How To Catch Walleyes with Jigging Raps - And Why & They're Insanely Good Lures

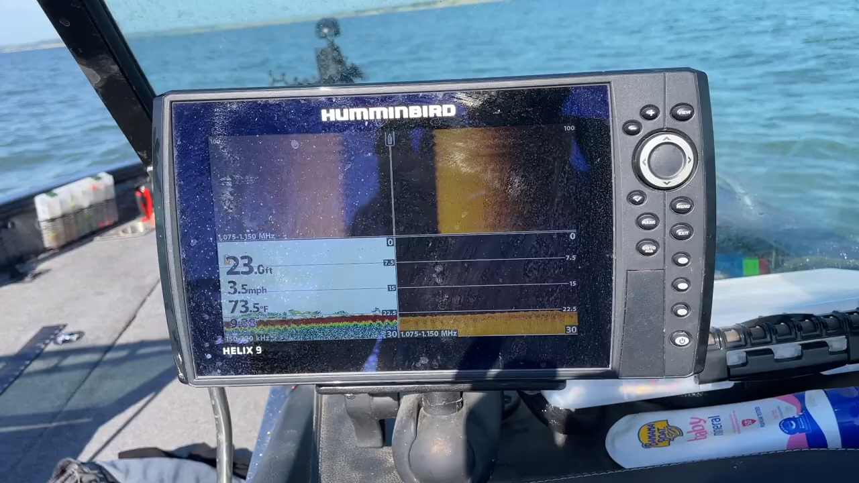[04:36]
On screen: depth 23.0 ft, water 73.5°F, speed 3.5 mph
Got some fish straight down on the graph here.
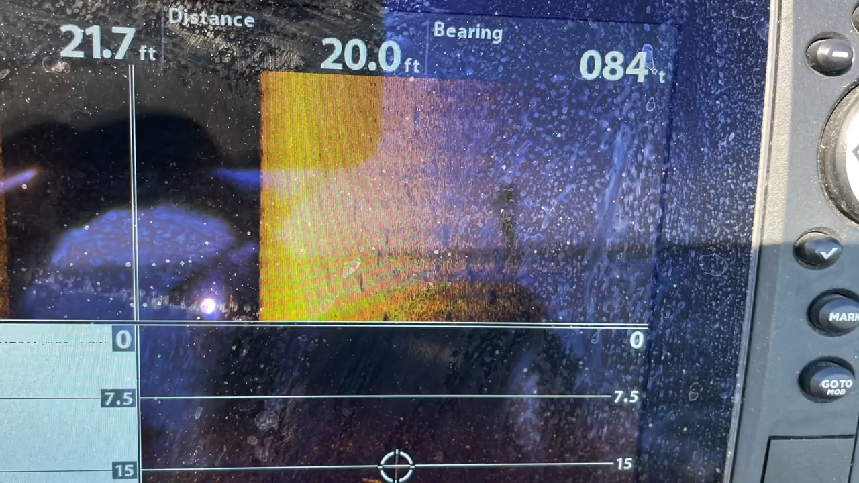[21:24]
all right I just cruised down the shelf here found another little pocket fairly concentrated fish spot lock first I'm just going to spot lock make sure I cast on the fish I saw